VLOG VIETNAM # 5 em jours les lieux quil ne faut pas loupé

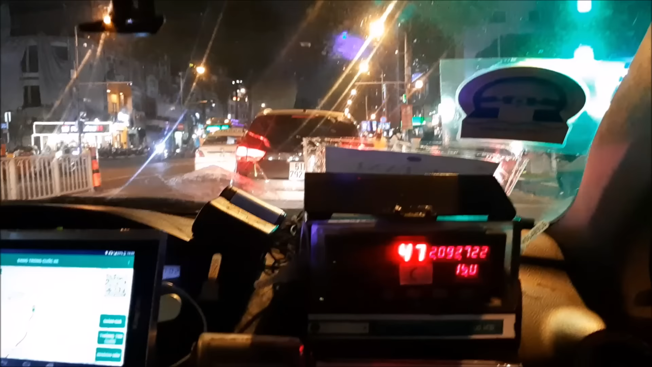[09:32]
Bon, la nuit, il y a pas mal de circulation, parce qu'il y a beaucoup de gens qui sortent,
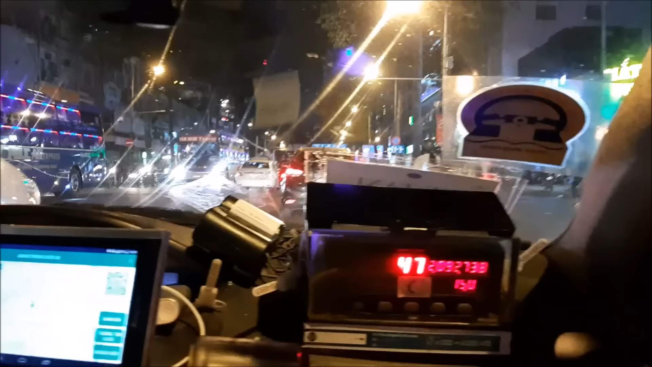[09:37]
qui vont manger, qui vont sortir, balader. Alors, remarquez, sur le taxi,